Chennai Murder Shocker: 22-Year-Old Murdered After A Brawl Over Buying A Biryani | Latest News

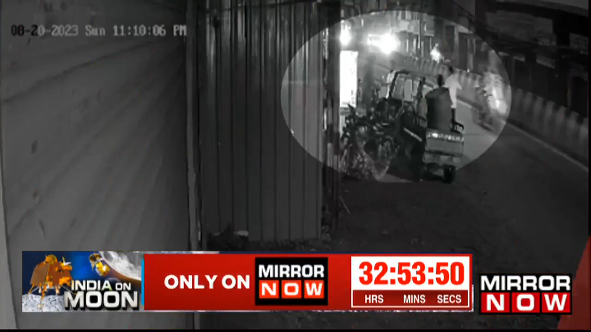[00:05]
22-year-old man named Balaji was murdered by three men near a Chennai bus stop during a brawl over buying biryani. The accused have been identified based on CCTV footage.
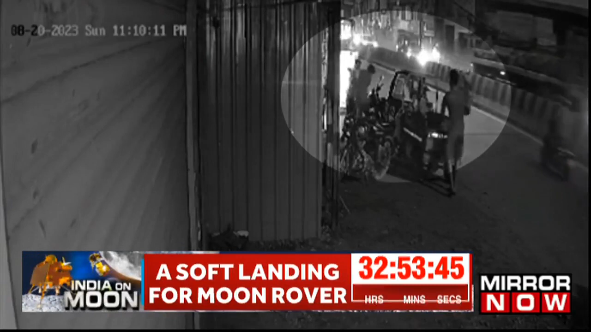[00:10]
All three accused have now been arrested. Well, those are the visuals on your screens right now.
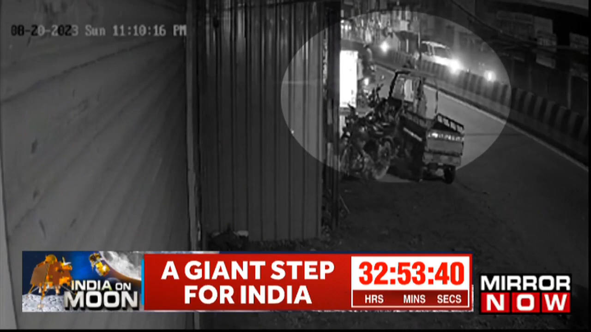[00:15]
The incident has been reported from in Chennai,